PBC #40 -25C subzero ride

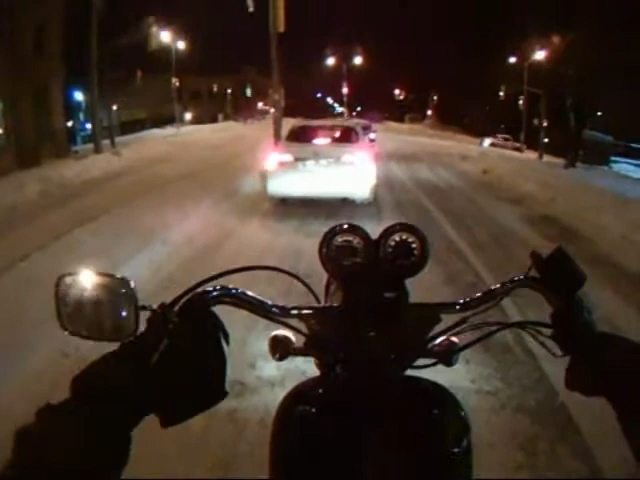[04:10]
oh this guy's turning both of them are turning i guess that big arrow with a red fucking cross through it doesn't mean don't turn i'm gonna fucking crash in the middle of the intersection yep
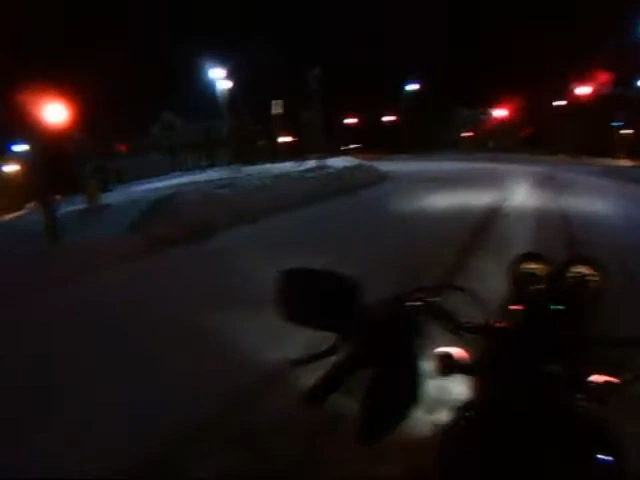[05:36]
none of these roads are any fucking good come on i wanted to put on some miles this morning this is ridiculous and i'm gonna be stuck at this fucking light